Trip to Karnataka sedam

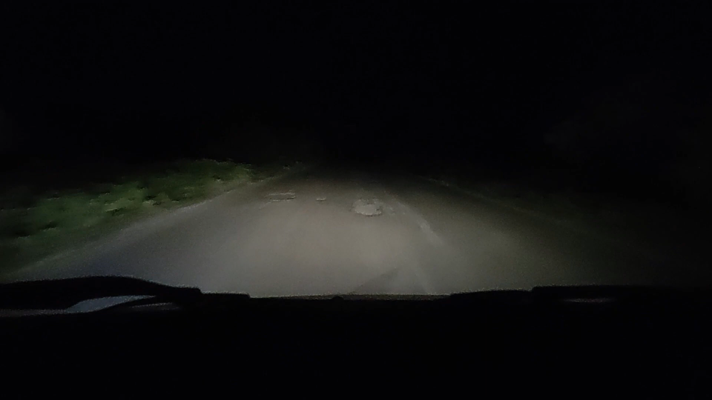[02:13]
سفر تو شروع ہو گیا ہے سفر کے سٹارٹنگ میں جو روڈ اتنی بکواس ہے پوچھو مت گاڑی کو سمارے میراج بھائی سنباد دا سیلر وزرگا ادھر سے ادھر ناٹ پول سے ساؤت پول ساؤت پول سے ناٹ پول کر رہے اللہ حفاظت کریں ہماری ہم سب کی دعاں کی درخواست اللہ ہمارا سفر آسان کریں پورے گڑڑے ہیں گڑڑے پتا نہیں چل رہا روڈ روڈ کے اوپر گڑڑے آیا گڑڑے کے اوپر روڈ ہیں مگر پوری رستہ اچھا ہے گھڑے پہ گھڑڑا
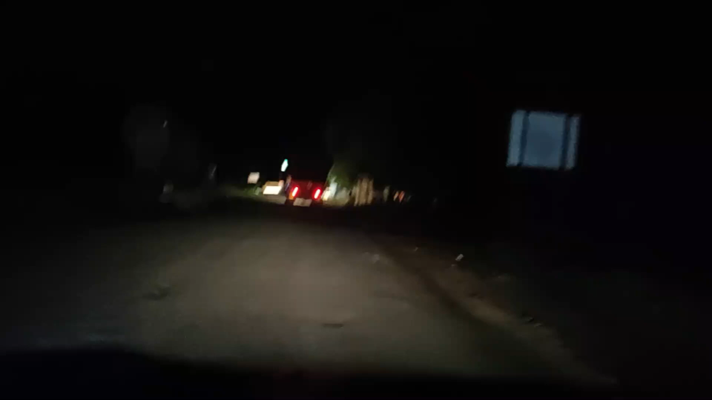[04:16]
کتے کھڑے ہیں مہر پولیسولیس کوئی بھی نہیں رہے تھے ٹرکس کو ٹرک والوں کو رکھا لیتے ہیں لوگاں کبھی چک
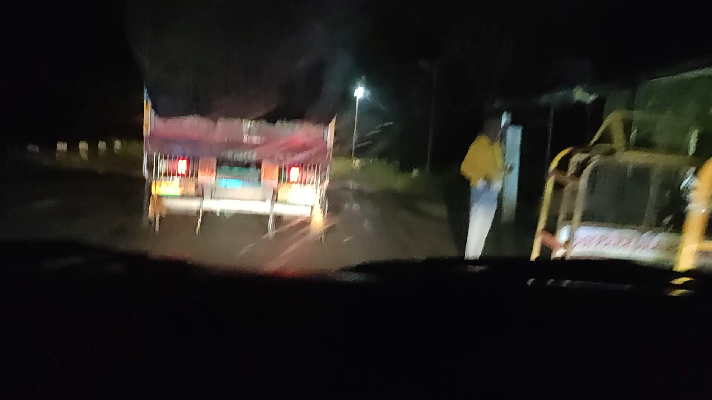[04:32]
کرتے کبھی نہیں چک کرتے یہ ہے دیکھو یہ بلکل بورڈر کراس کر چکے ہیں ہم لوگ کارناٹک بورڈر میں انٹر ہو چکے ہیں اور کارناٹک گورنمنٹ کی طرف سے ایتا
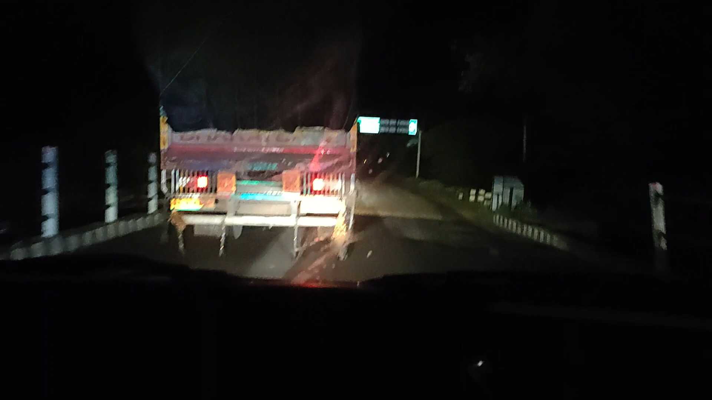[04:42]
بڑا بینر لگا ہوا ہے بہت بڑا یہاں پہ ویلکم کا
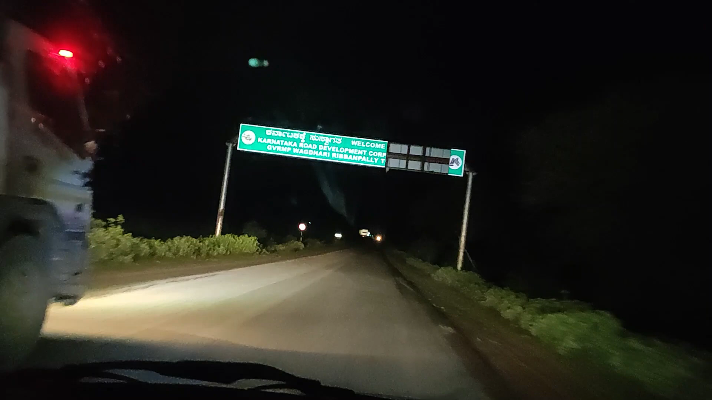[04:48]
کارناٹکا روڈ ڈیولپمنٹ کارپوریشن ویلکم سیو بل گئے کیا ہاں ویلکم کریں کیا نہیں ہے گھڑوں کے ساتھ سواگت کریں ہم لوگا گھڑے ہیں گھڑے ہیں سیڈم پہنچ گئے سیڈم پہنچ تھے سیڈم کے خریب میں انٹرنس پہ بلہ شکتی سیمنٹ ہے اس کے اندر جانا